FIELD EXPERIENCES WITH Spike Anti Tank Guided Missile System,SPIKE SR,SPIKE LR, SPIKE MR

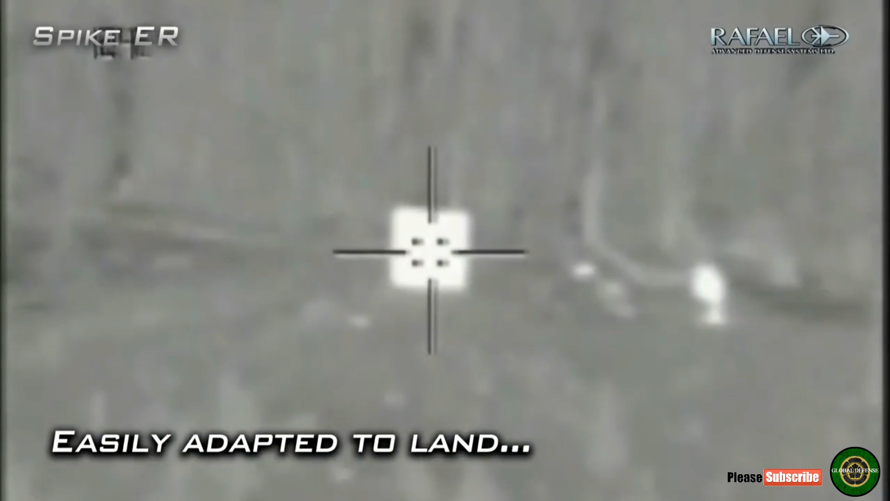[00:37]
it flies upwards to the sky to position itself for a top-down attack. It can then strike the top part of the tank's armor,
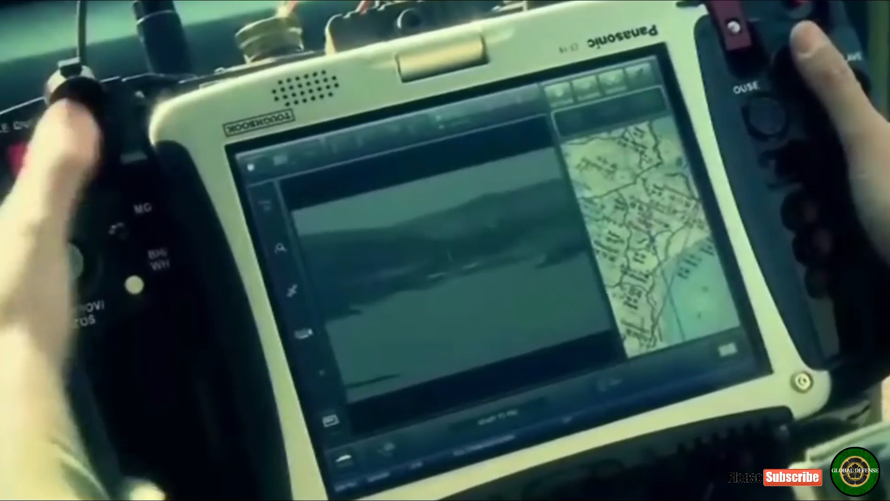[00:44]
which is universally recognized as the least armored part of a tank. However, by flying upwards the missile temporarily loses line of sight with its optics,
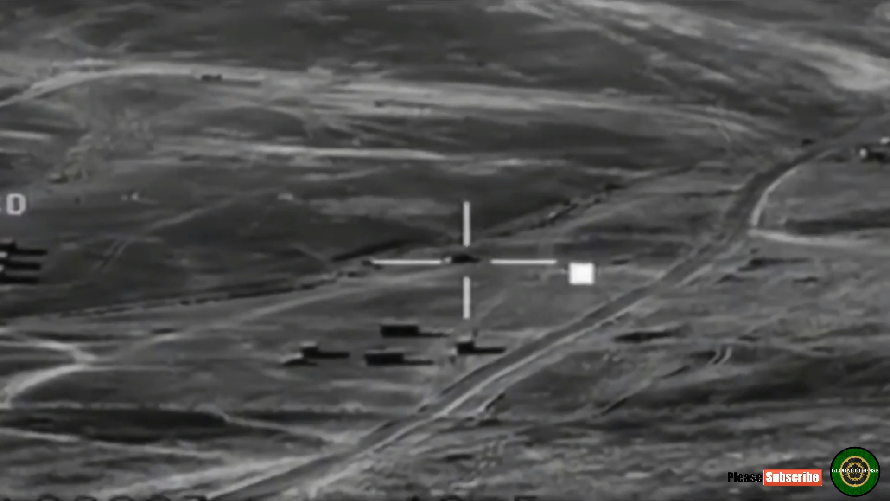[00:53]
and needs to re-acquire a target to lock on when it points its nose downwards again in its fire-and-forget mode. The Spike ATGM comes in several different versions.
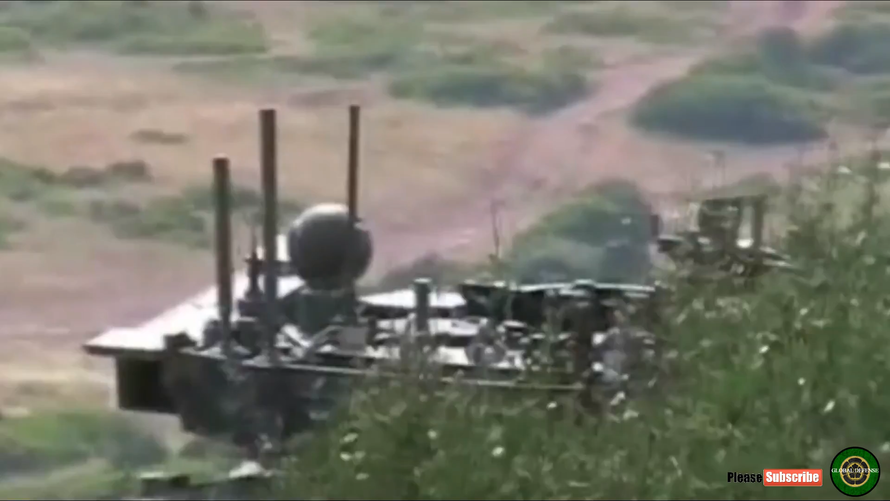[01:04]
Vehicle-mounted versions, MR,
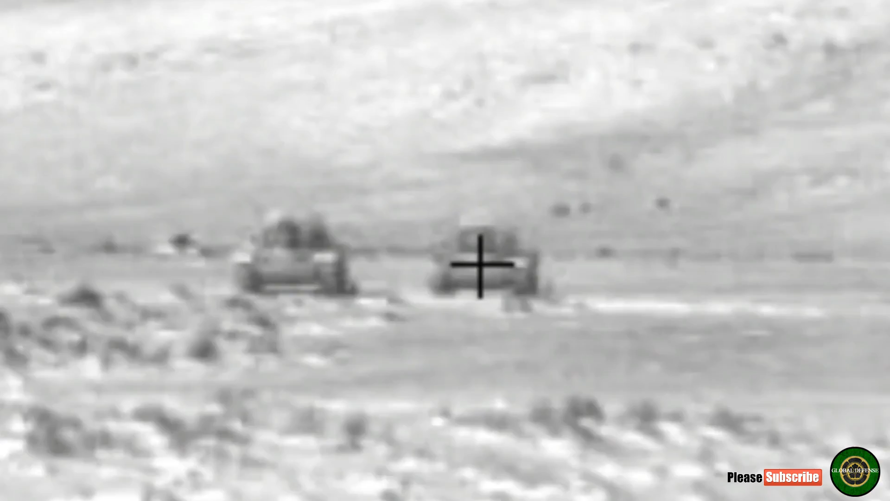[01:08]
medium range, and LR, long range, versions.
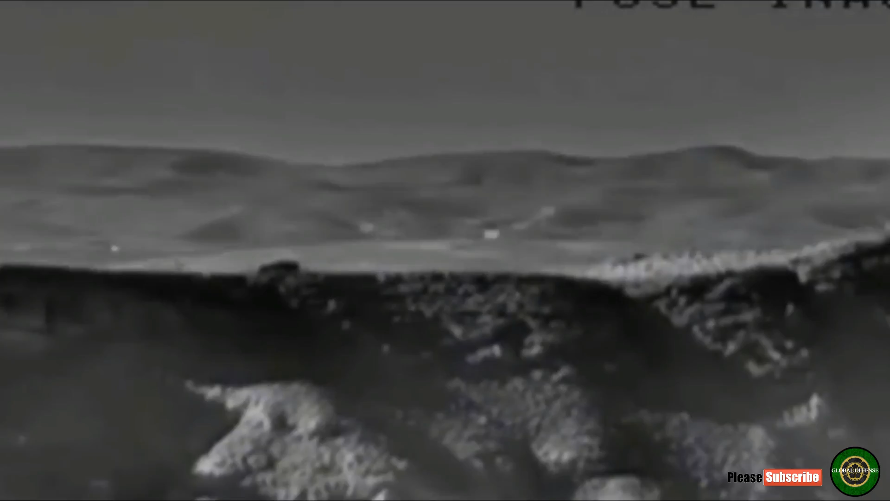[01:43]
if there are multiple identical heat sources near the target object,
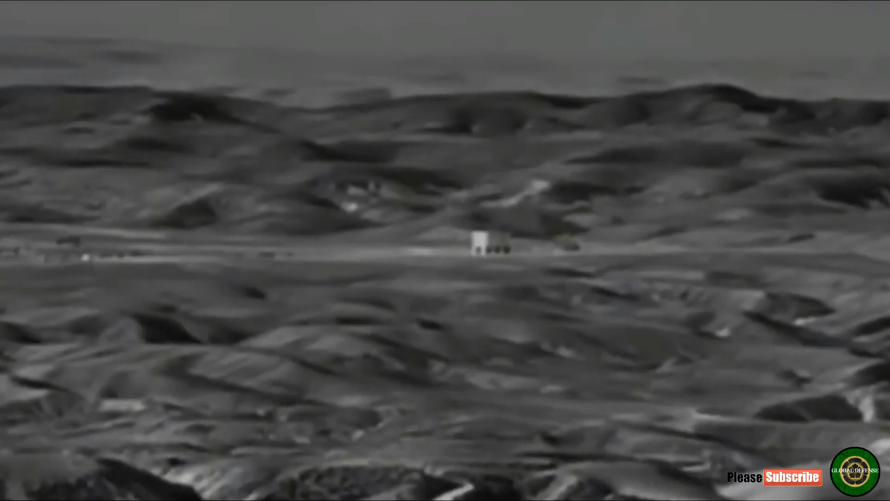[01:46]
the missile selects the first target its sensors find, ignoring the target selected by the operator.
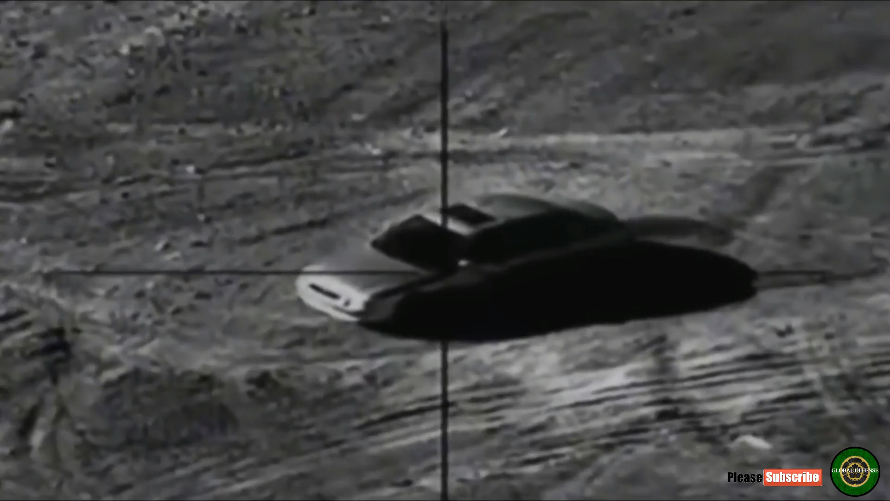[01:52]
The missile seems to get confused and does one of two things.
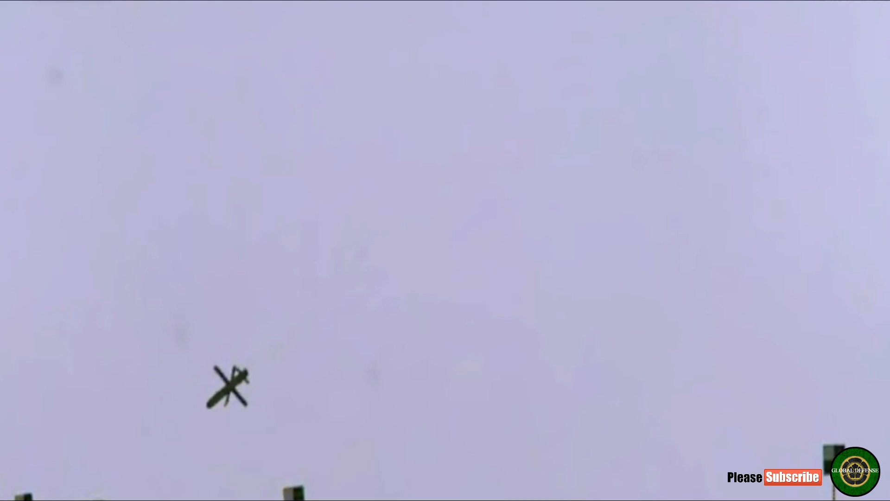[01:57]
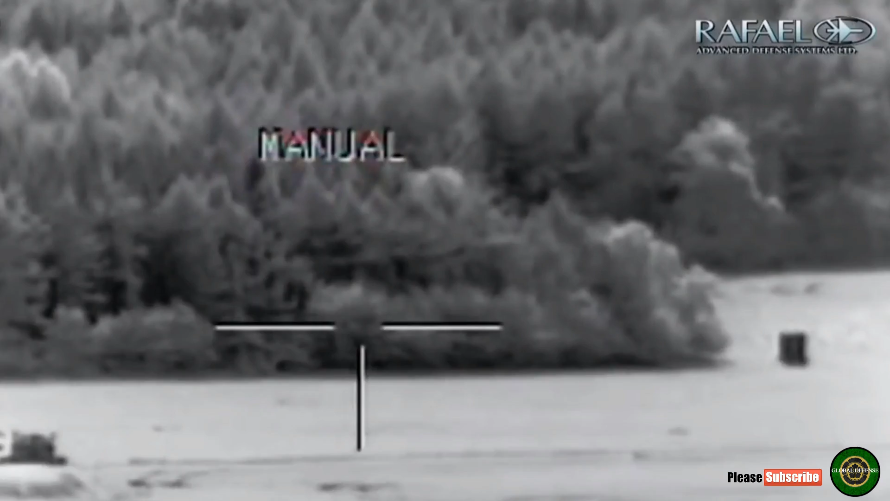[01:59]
The missile fails to follow the specified heat source,
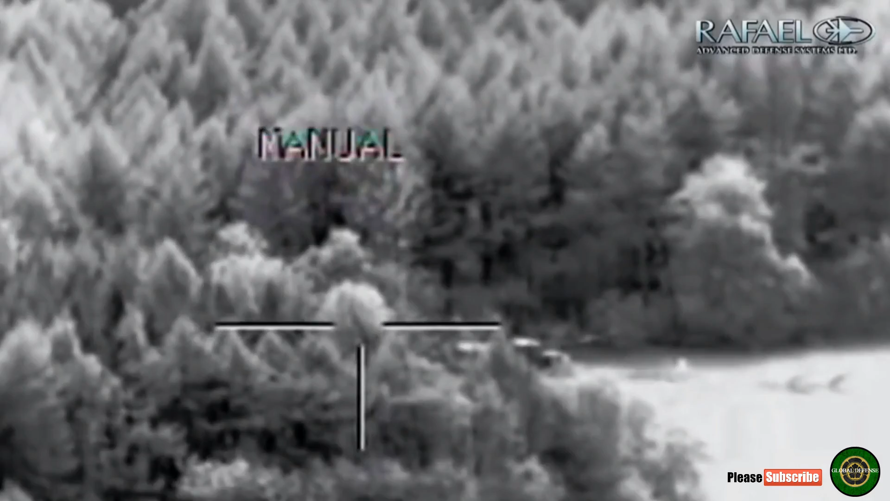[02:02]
optical target or it acquires a wrong launch trajectory which cannot be corrected during the flight.
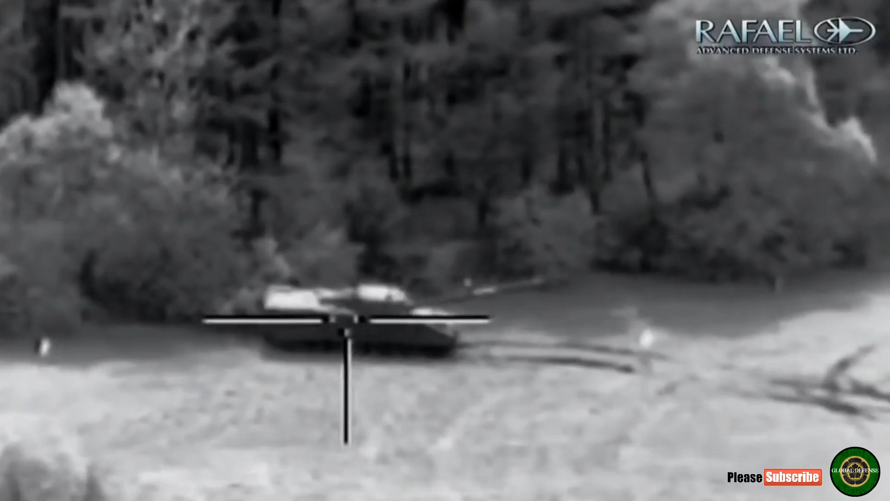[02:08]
As a result, the missile just harmlessly slams into the ground between targets.
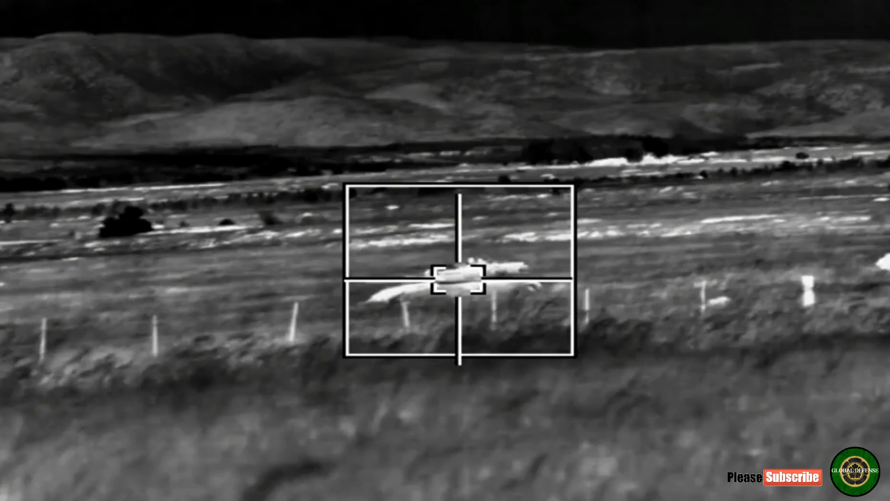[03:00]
When the Dutch selected the shipping container as the target and fired, the missile, as it came down,
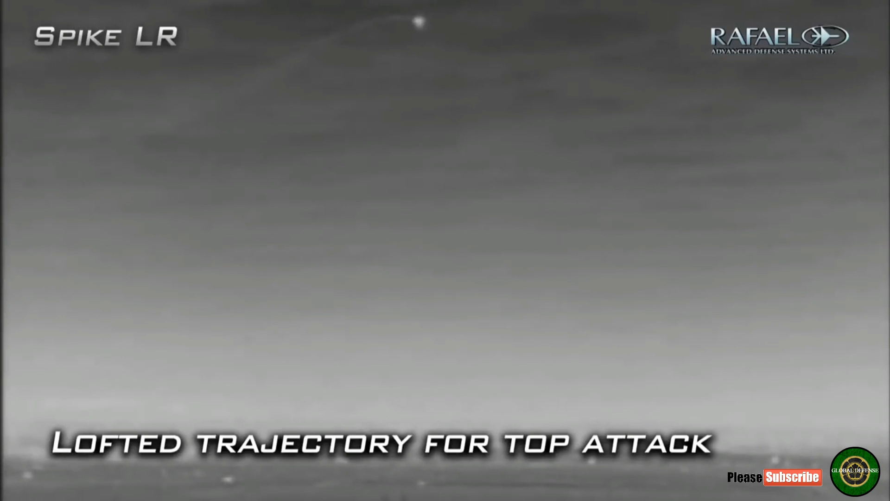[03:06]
could not re-acquire the target and came down to the ground a few meters beside it. The Dutch reviewed the firing procedures and tried to hit the shipping container again.
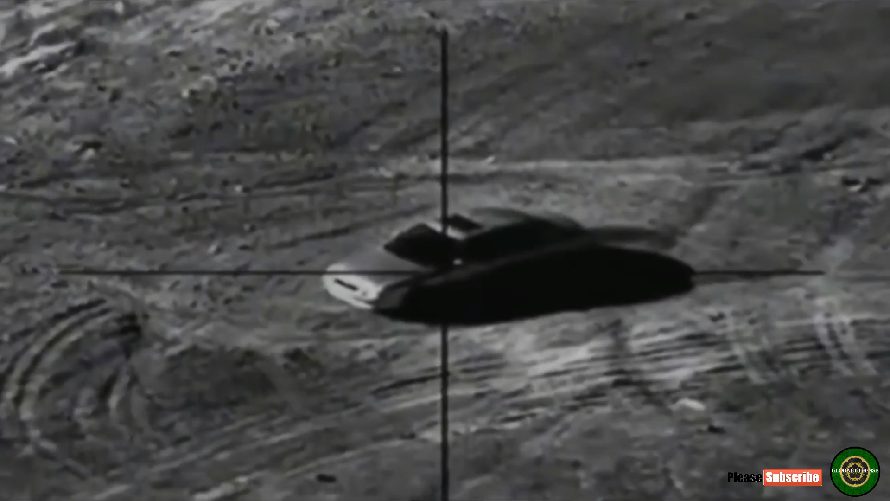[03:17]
On their second attempt the optical tracking failed.
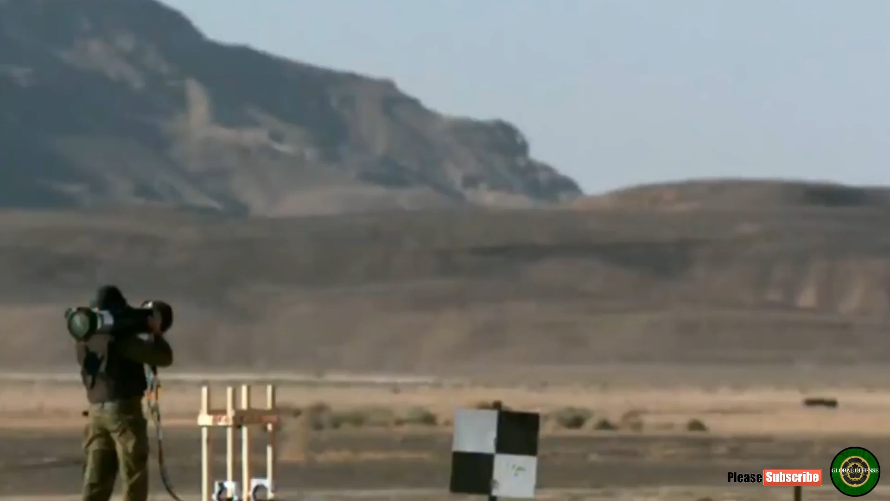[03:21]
The Spike operator noticed the optical sensor of Spike,
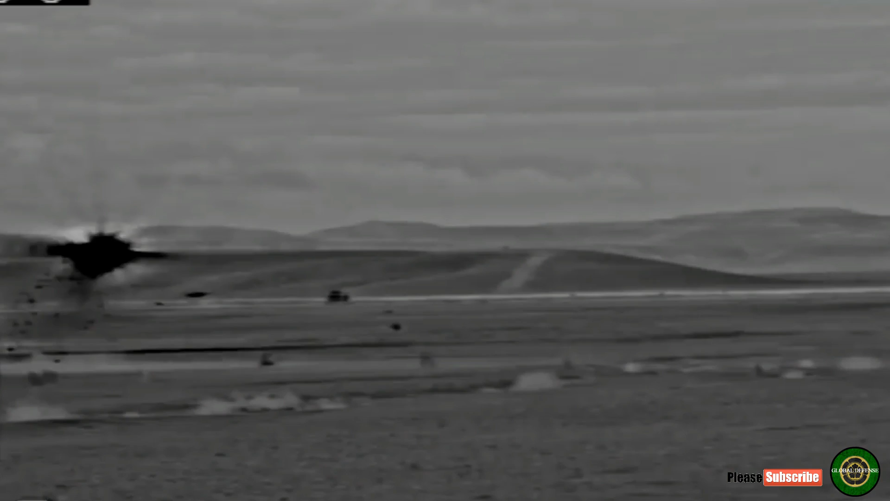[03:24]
the same missile sensor the operator uses for targeting prior to launch,
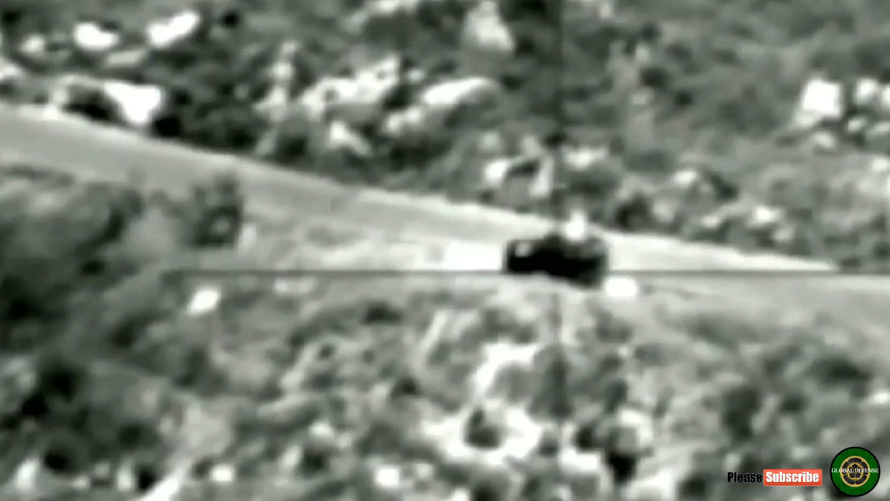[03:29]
could not effectively handle the brightness of the Afghanistan's desert environment, the clear sky and the sun.
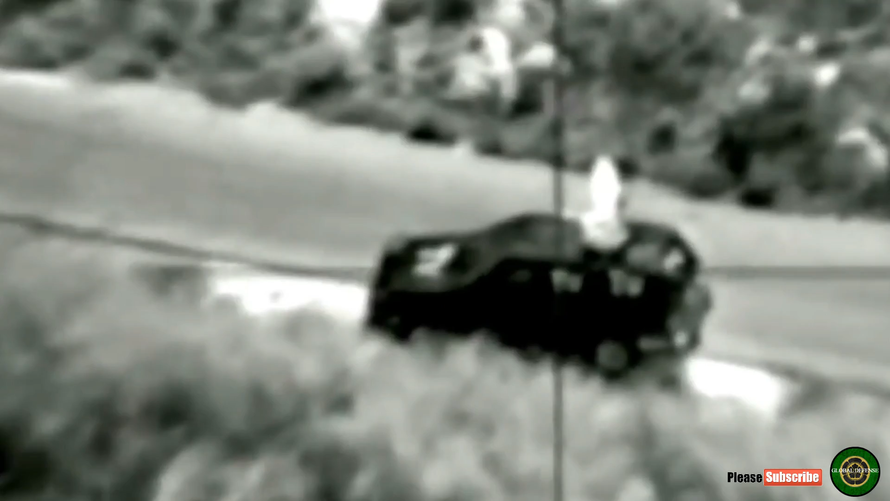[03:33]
After testing five missiles in different firing modes and conditions the testing was stopped and the Dutch defense contractors, ERCAS and THALES,
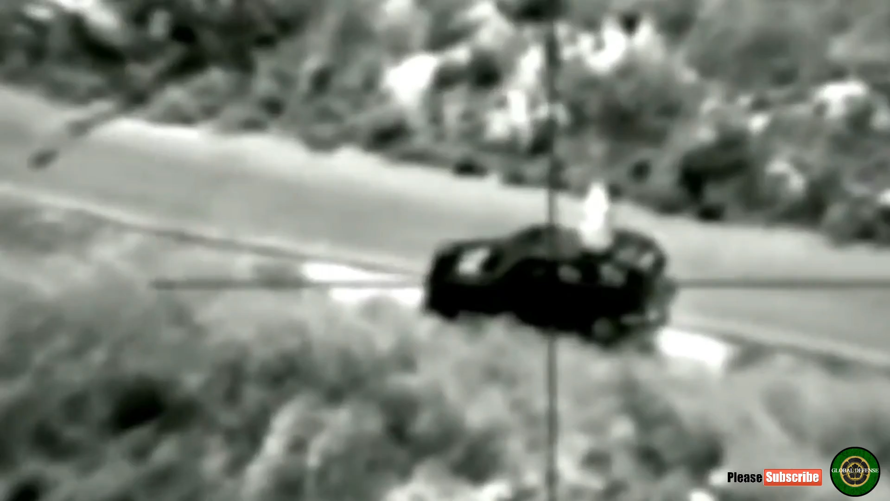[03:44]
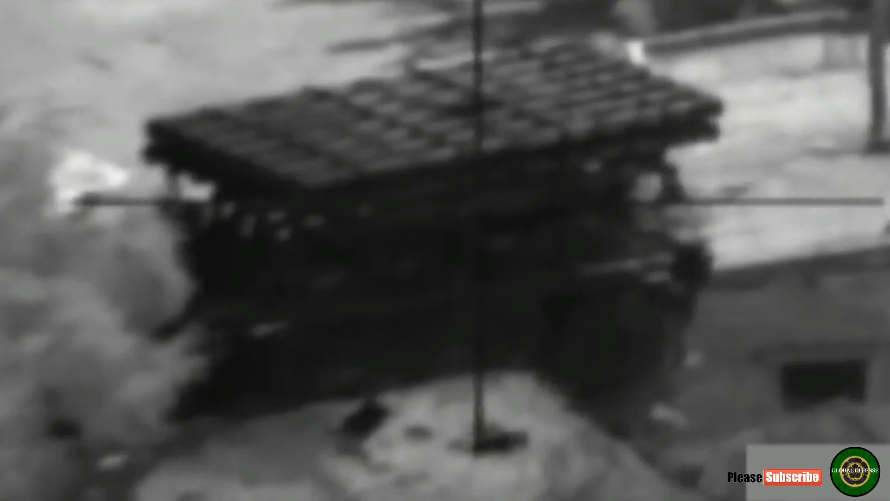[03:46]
were notified that the system's guidance does not work in bright environments or on
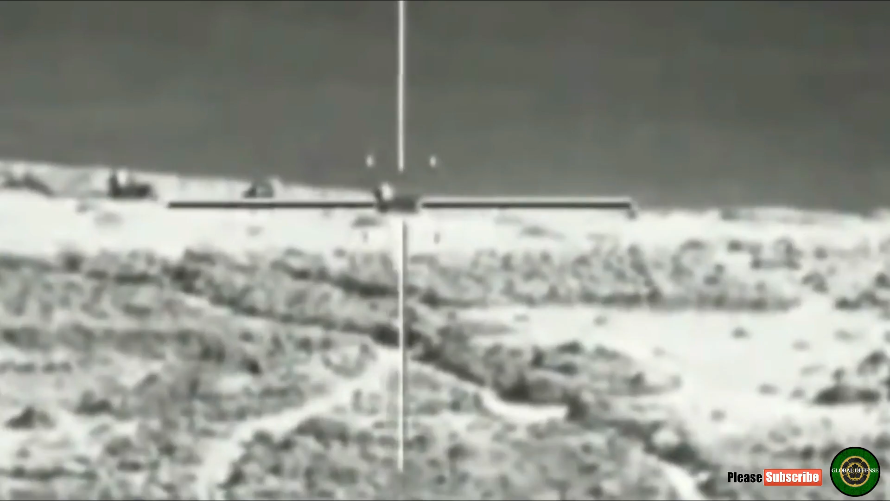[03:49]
fixed targets that do not radiate enough heat or optical signature in contrast with their surroundings.